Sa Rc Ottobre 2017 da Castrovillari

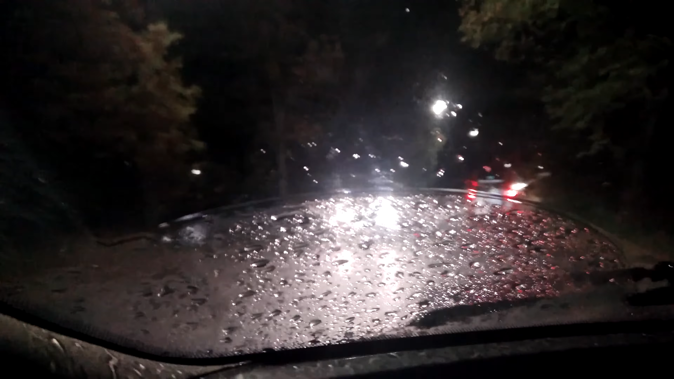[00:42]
Adesso andiamo di nuovo in notturna verso Castrovillari, verso la Salerno, Reggio Calabria, direzione sud, per documentare queste deviazioni che persistono sulla Salerno-Reggio ovviamente. Adesso stiamo uscendo da Castrovillari. Guardate in che condizioni sono le strade di una cittadina, parliamo di Castrovillari.
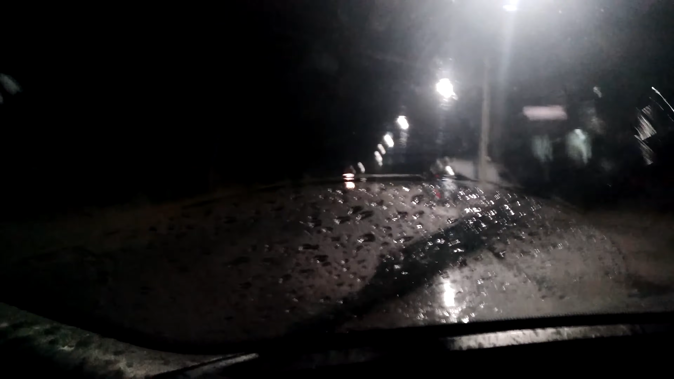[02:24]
Vediamo se il vetro ha un po' di acqua, ma purtroppo è la protezione del telefonino che, stando in questo modo sul vetro della multipla, ha un problema di visuale. Comunque questo video più che altro servirà a documentare la Salerno-Reggio, dove andremo adesso a entrare in direzione nord e sud, deviazioni alla grandissima, questo giusto per dimostrare come sempre che
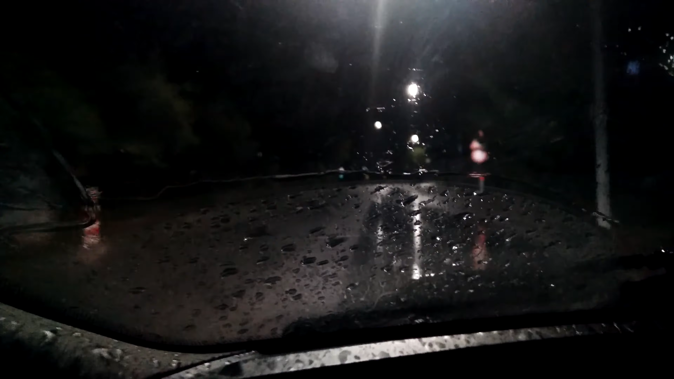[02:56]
non è vero che è tutta completata, ma è sempre il solito disastro.
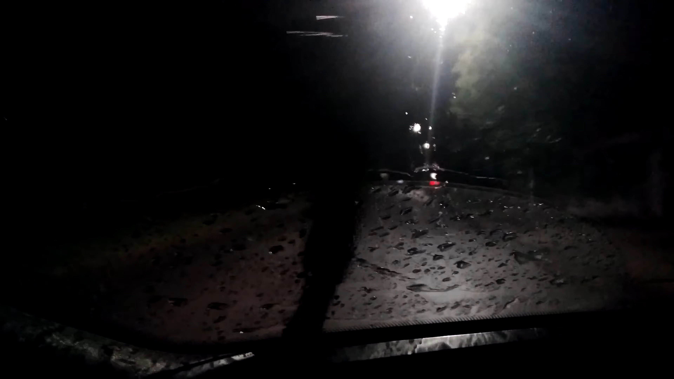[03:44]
amo sapere che molte persone che vedono i miei video capiscono effettivamente di cosa parlo e capiscono che sono uno che vive praticamente in mezzo a queste strade, in mezzo a questi disastri, quindi è ben conscio di quello che c'è. Ecco, guardate queste strade, qui stiamo non nel centro di Castrovillari, in periferia, ma
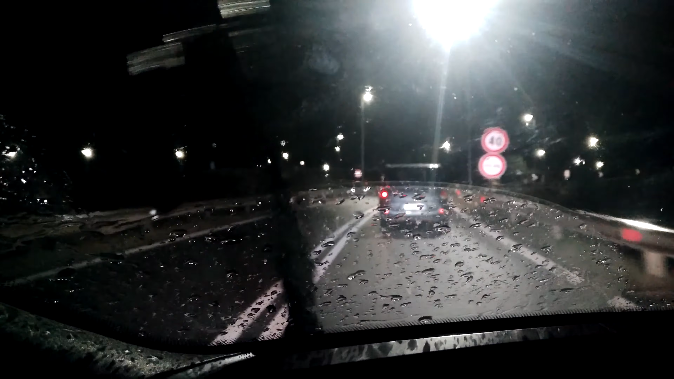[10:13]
Adesso speriamo di imboccare subito la direzione sud dell'autostrada e speriamo che questo se ne vada dall'altro lato. Ma meno male che se ne va, meno male. Ah, grandissimo leader. Ecco qui, ingresso a 2, io mettiamo sempre a 3. Castrovillari, guardate in che condizioni, adesso Cioè, va a scendere direzione sud. Vediamo dove troviamo la prima deviazione. Credo fra poco.
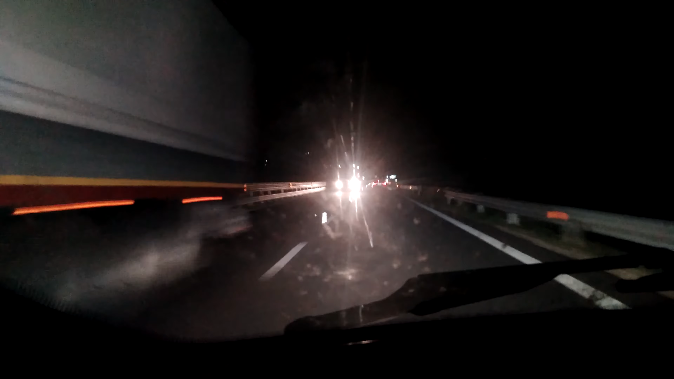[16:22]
Bella, la A2 completa, l'autostrada del Mediterraneo, tutta finita, che meraviglia!